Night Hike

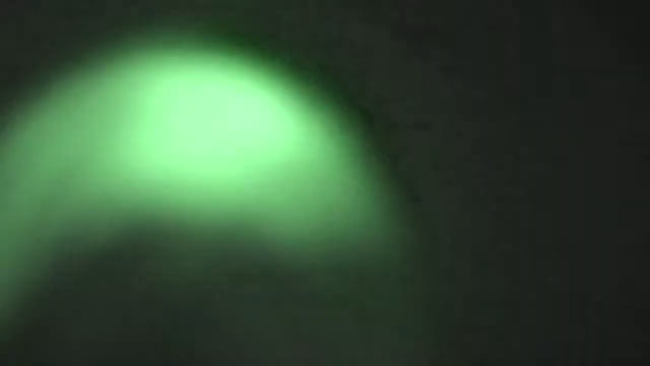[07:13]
stone effigy. An effigy made from boulders
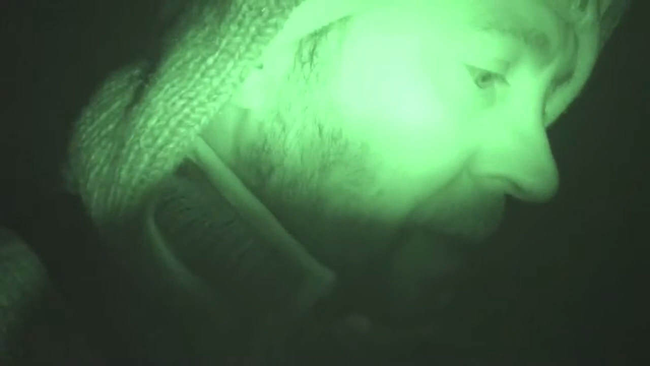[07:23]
that are, some of them are probably glacier till, others look like they come, like they've been weathered by the river, and brought here to this particular site and set up in the shape of a turtle, shpopi.
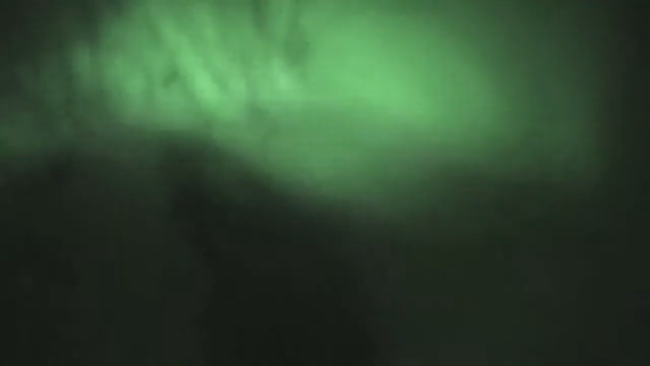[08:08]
Not that you can get any appreciation of it,
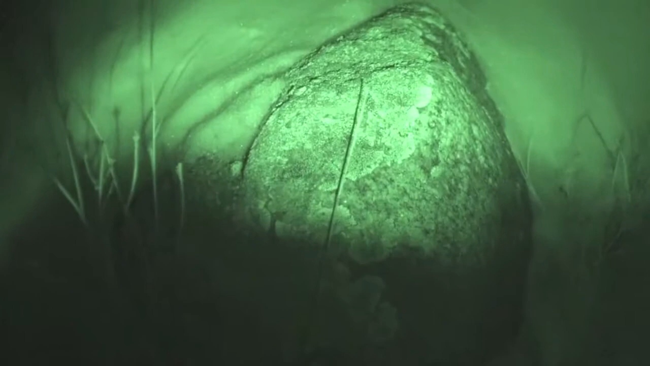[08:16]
of how it looks, at least in this context. But
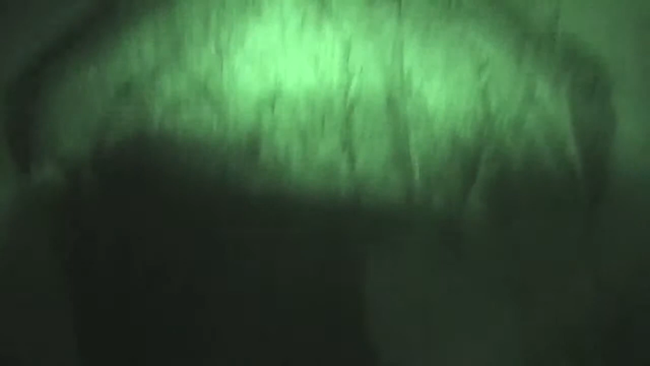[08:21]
this is right on the outskirts of one of the neighborhoods here, one of the subdivisions,
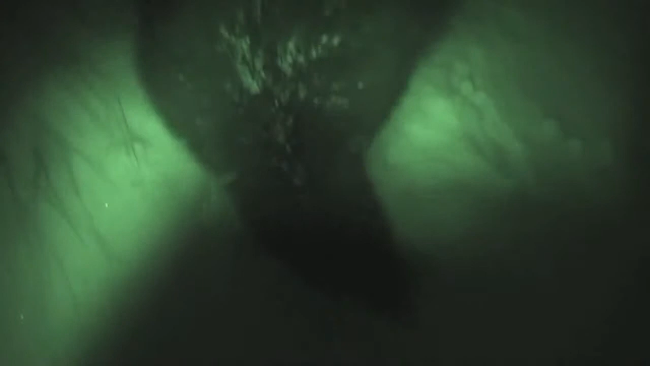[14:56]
So he's got his quills up, his back turned to me.
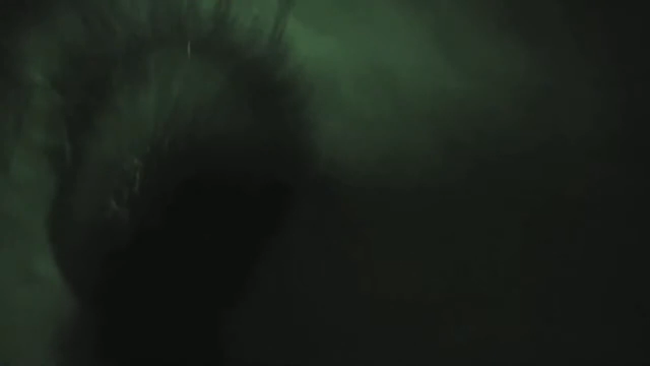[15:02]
He was running for these bushes over here, some chokecherry stands. I don't know if you can see it, I'll show you though.
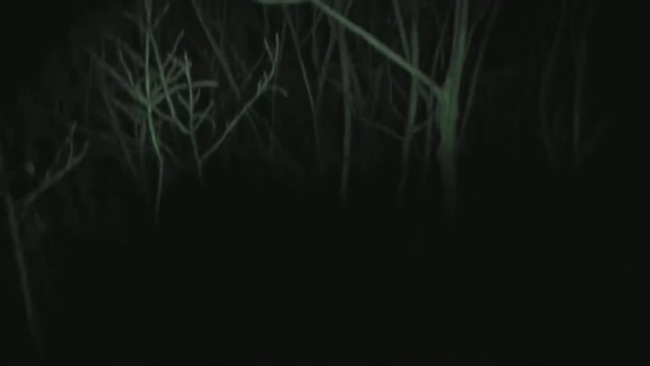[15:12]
Right in here, he's making a run for these chokecherries. And he knew I was on my way.
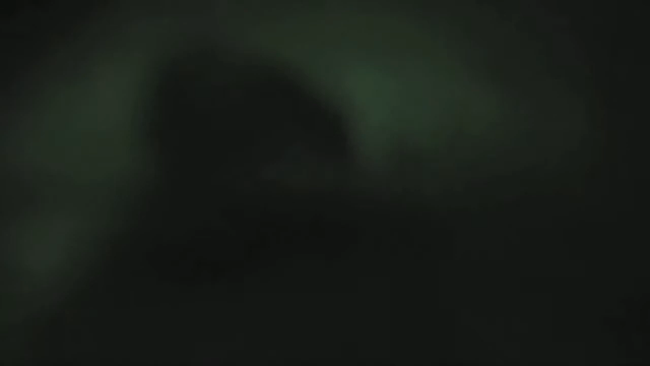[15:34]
There you go, Porky. Gonna get to the chokecherries. Get through there. He can move through bushes like that a lot faster than me.
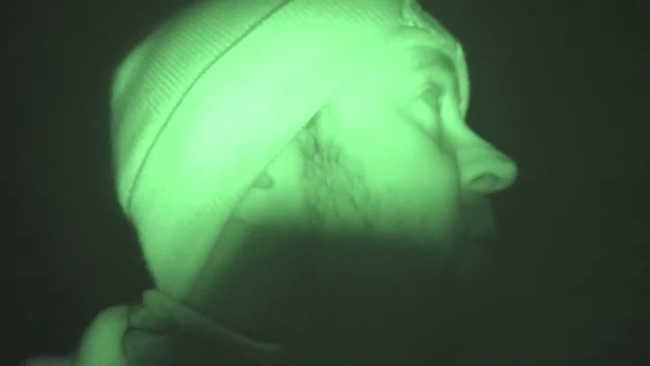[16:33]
I wish I could show you guys the scenery. I haven't ever been in this particular coulee draw, and it's very
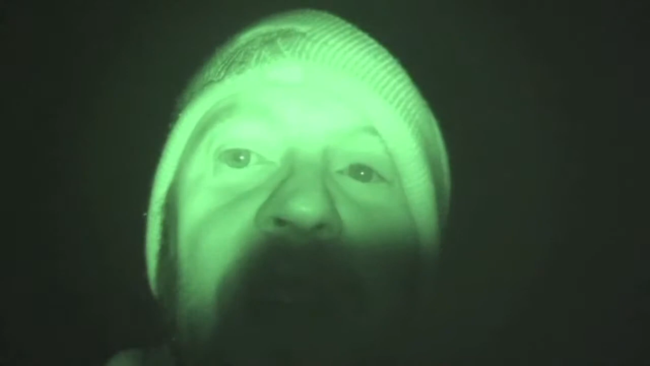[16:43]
scenic and beautiful, even at night. But I tried aiming the camera around to see if
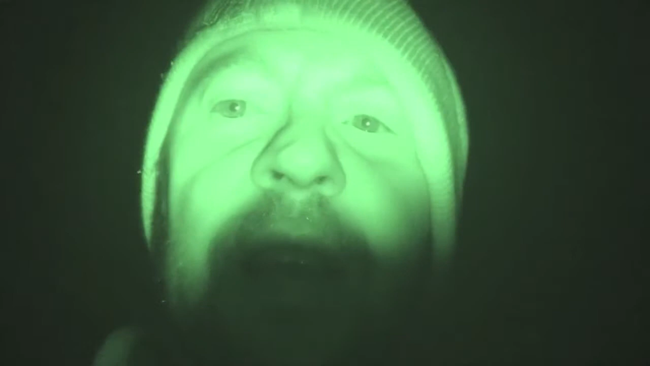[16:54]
it would be able to
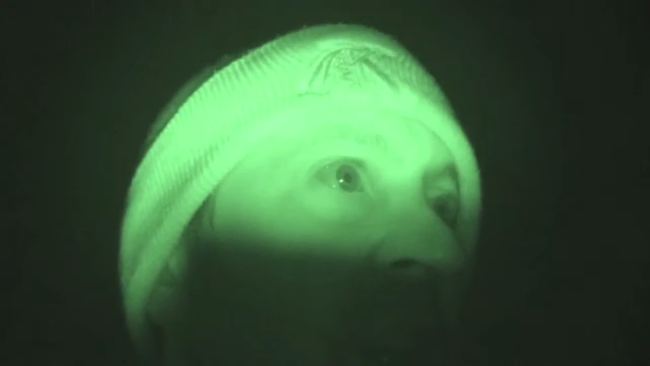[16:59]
focus in on the scene, and it's not doing it. So almost down to the river. I might just make it there. I don't know.
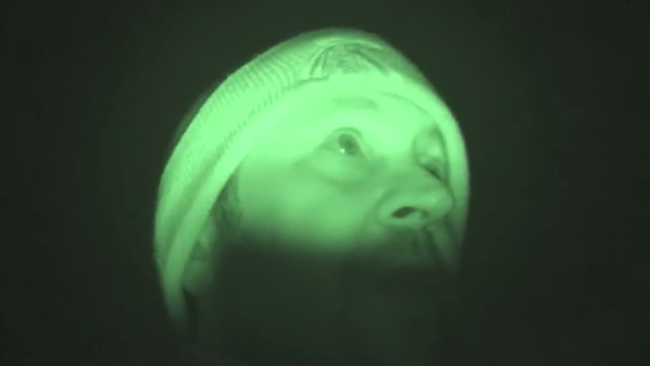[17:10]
Could be running into a cliff here pretty soon, so I may or may not actually get down to the river, but I'm pretty damn close either way. Still look around for a rock, pick it up and bring it to the area where I'm building a cairn.